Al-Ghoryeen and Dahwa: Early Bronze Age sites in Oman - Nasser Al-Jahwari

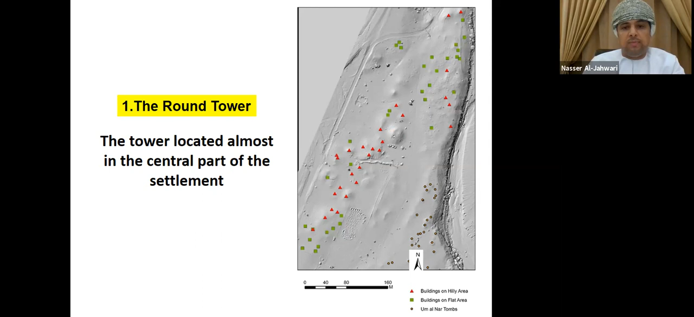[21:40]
And it is constructed on a flat area inside the settlement.
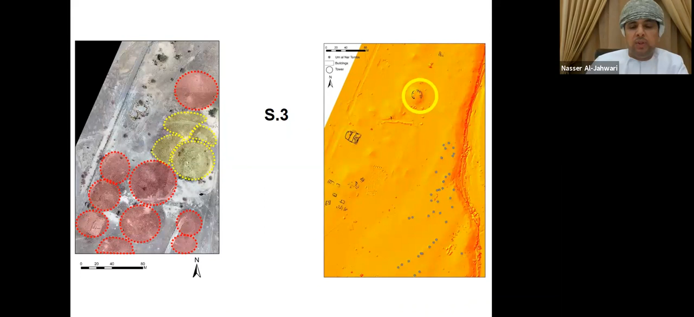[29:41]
S3 represent one of the large mound hills located in the southwest of the round tower. It was chosen for excavation in 2018.